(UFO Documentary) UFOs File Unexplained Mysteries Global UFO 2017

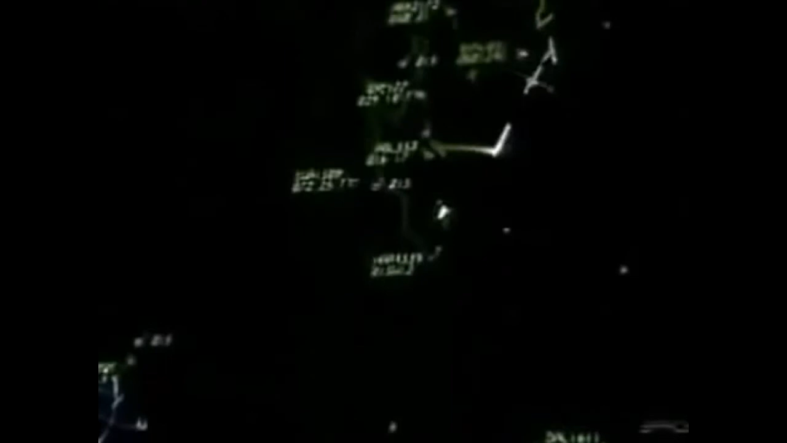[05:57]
In Albuquerque, NARAD called air traffic control with an interesting development. We had someone call here earlier about a pilot spotting an unidentified flying object.
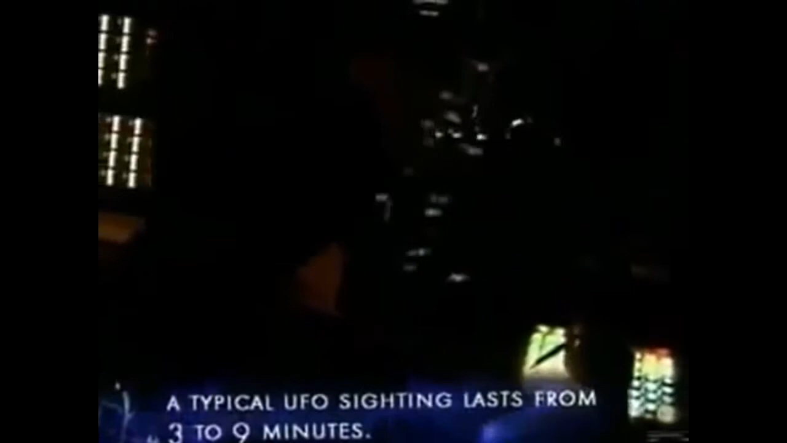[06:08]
Yep, that's us. Okay, well, hey, we're tracking a search-only track kind of where that might have happened. It's tracking about 390 knots.
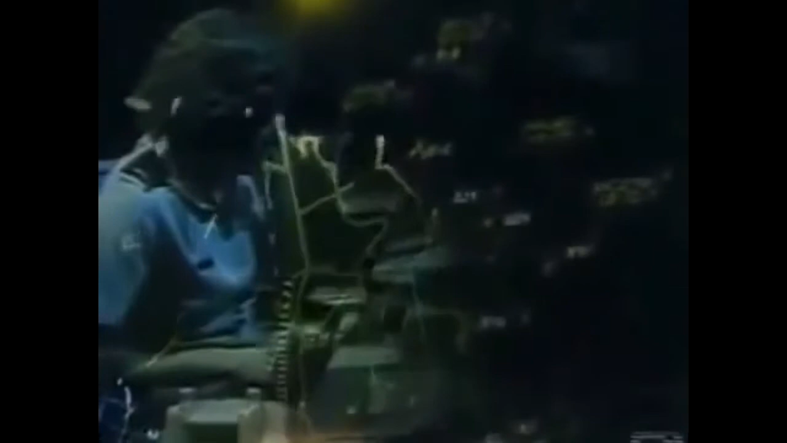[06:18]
We've been tracking it for about three, four minutes now. I mean, to be going that fast has got to be up kind of high.
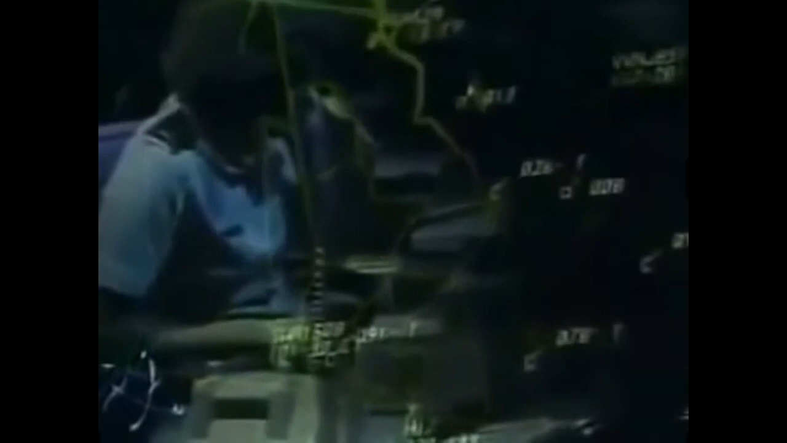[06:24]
And we got no code on it, huh? Nope, it's search-only. It seems that the radar controller was tracking an object, an unknown, that wasn't transponding.
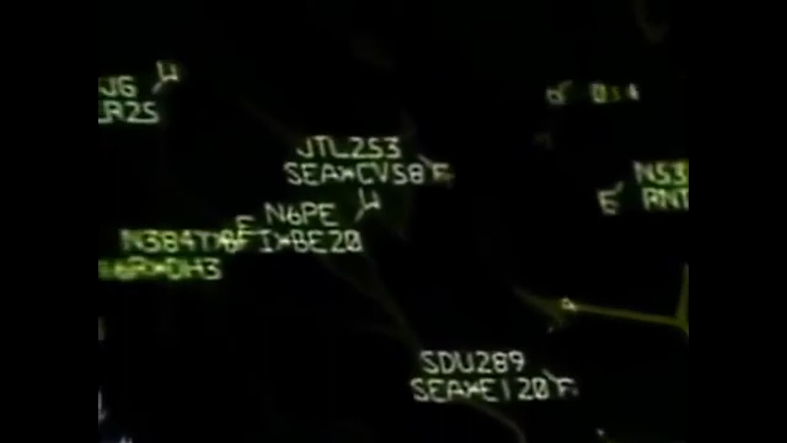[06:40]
But it's very interesting that ultimately it was seen by the radar controller.
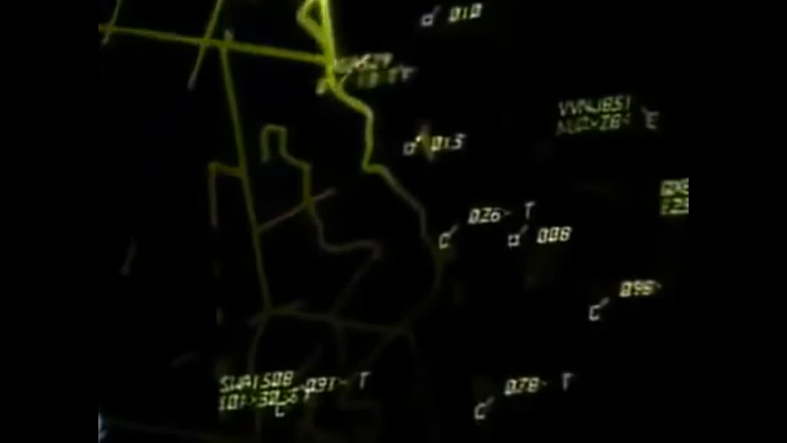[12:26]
Only two planes were in the sky. A passenger flight, and a military jet several miles away.
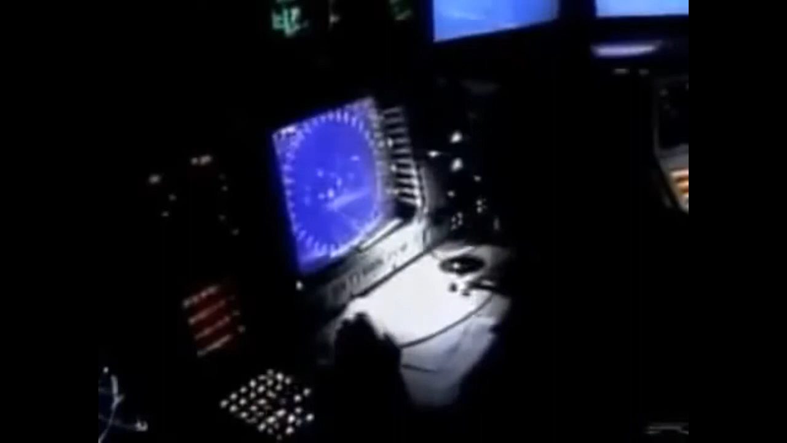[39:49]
There's something on the radar. Well, that obviously there's something here.